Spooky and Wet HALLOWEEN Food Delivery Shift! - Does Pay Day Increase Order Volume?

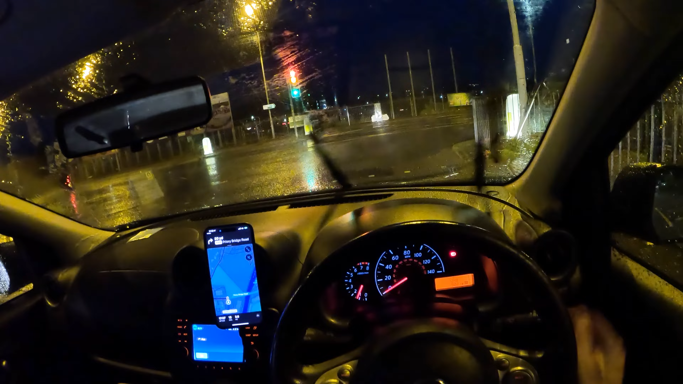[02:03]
This one's paying almost eight quid so I'm more than happy to spend 15 minutes getting to the customer on this one. Yeah I was getting a little bit worried when it was showing not busy when I logged in at five and then didn't get an order for well 15 minutes pretty much. I guess five o'clock is still quite early for dinner time anyway so we'll have to see how the evening goes.
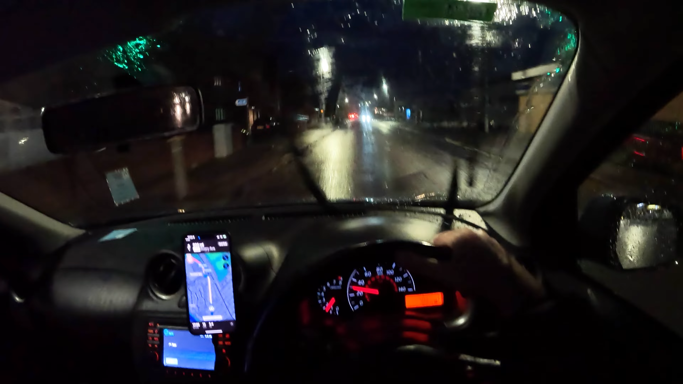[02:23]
Obviously we've got that 1.5 boost until six so I was hoping for a bit of a miracle I think. By the way yeah 7.89 or whatever this one was. It's a reasonably good start. I'm not sure there's going to be many kids out trick-or-treating in this weather though but if anything that's good for me because hopefully more parents go oh never mind we'll get a takeaway instead to try and ease their disappointed children. So we'll see and yeah there's the rush hour queuing around the roundabout.
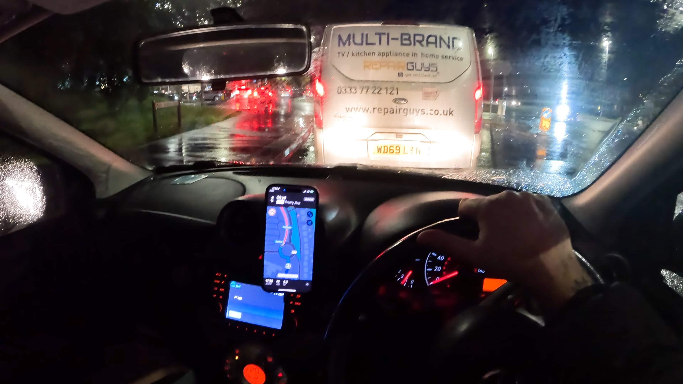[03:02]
Traffic unfortunately does get worse but hopefully it won't be too long before the traffic starts to ease off a little bit. Generally around here after sort of 6.30 starts to get kind of back to normal levels and then by 7.00,
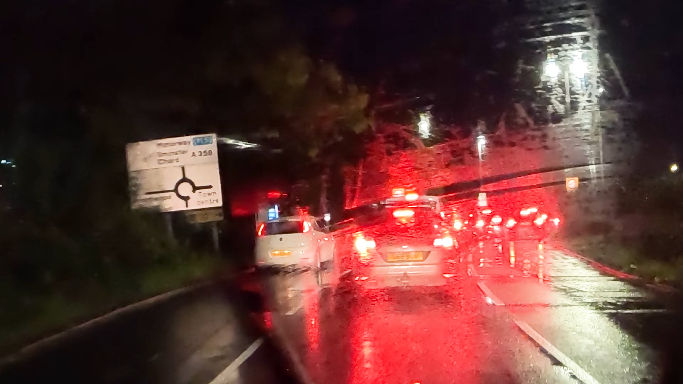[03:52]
He nearly drove into the curb. Yeah November, December last year I had days honestly where it was busy from 8am until like 9pm just pretty much non-stop
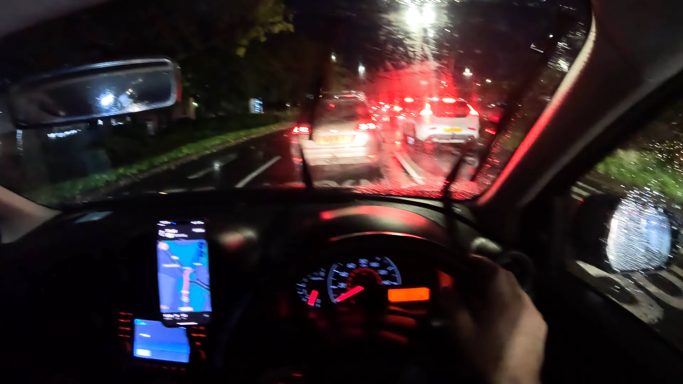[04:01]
maybe dipped into moderate a few minutes here and there but apart from that it was literally a busy the whole day and I would love it if we could get something like that again this year. I'm going to keep fighting through this traffic and let's get to our first customer of the night.
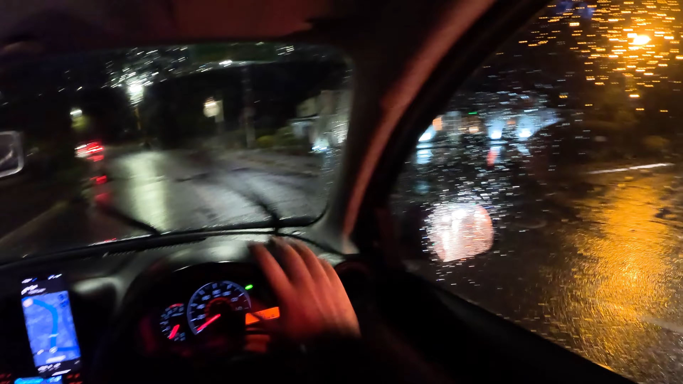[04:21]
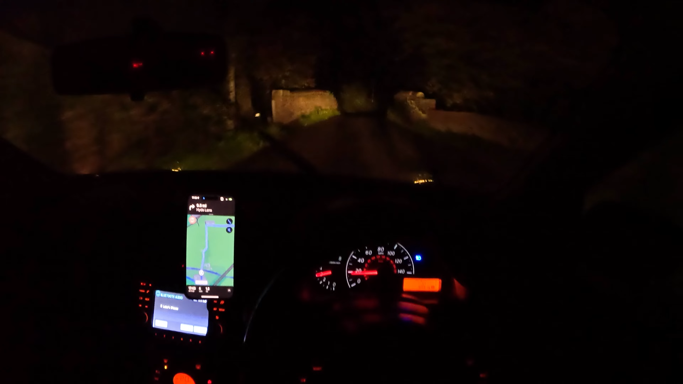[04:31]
the problem with working in the dark. Can't see any bloody house numbers.
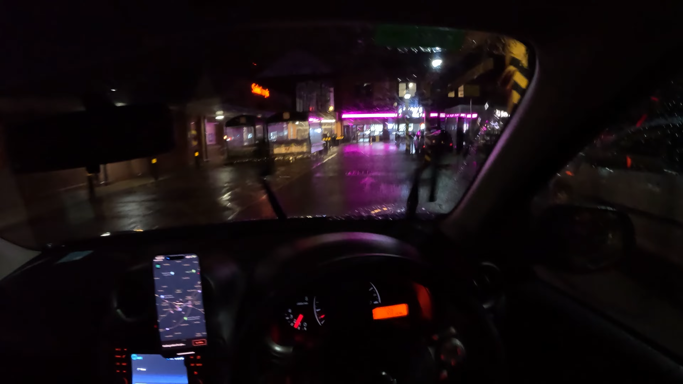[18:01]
we're in the sainsbury's car park this is the uh this is the gaff just here donna and giros giros how do you